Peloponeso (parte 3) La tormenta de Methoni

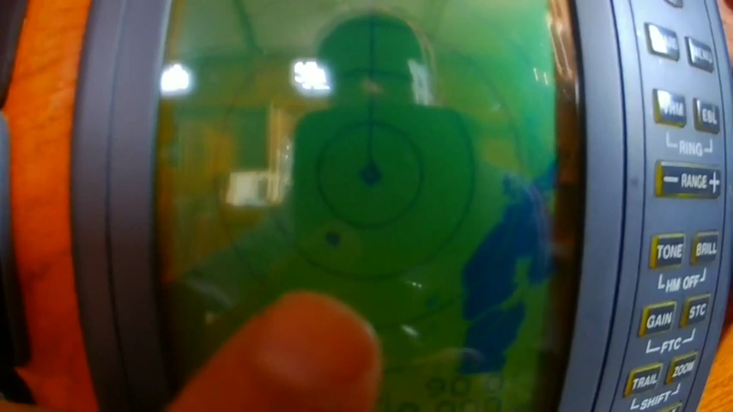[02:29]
claro, y ese es otro barco que viene al lado nuestro, ha salido casi a la vez que nosotros del fondeo.
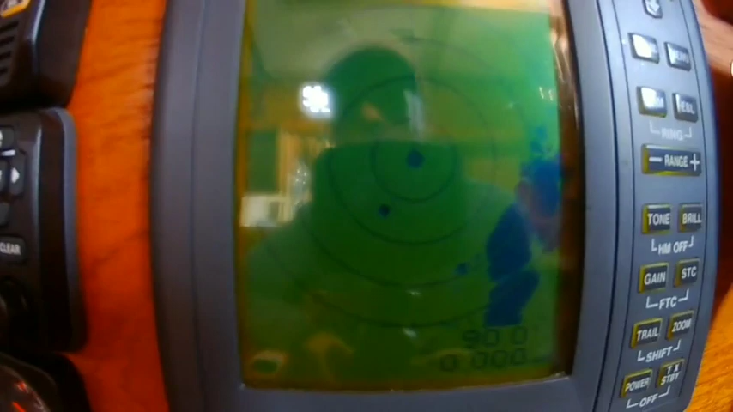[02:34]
Ahí se le puede ver también en el ice.